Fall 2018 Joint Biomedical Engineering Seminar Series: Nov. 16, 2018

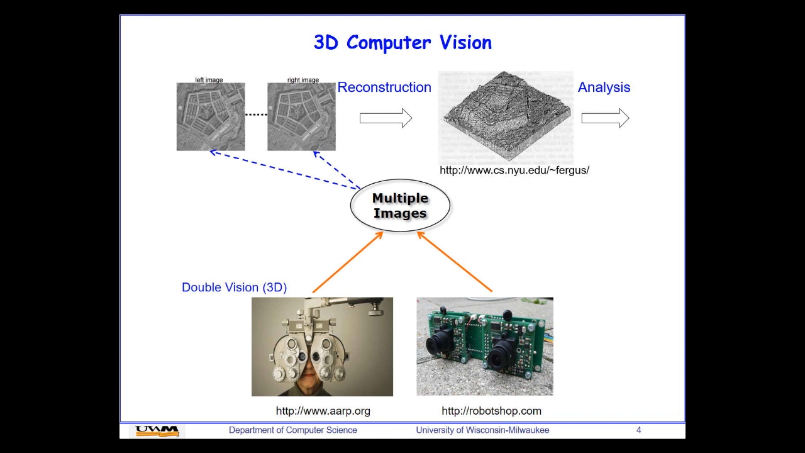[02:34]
Then we have two problems in our group to explore. One is to reconstruct 3D models from multiple images, multiple 2D images.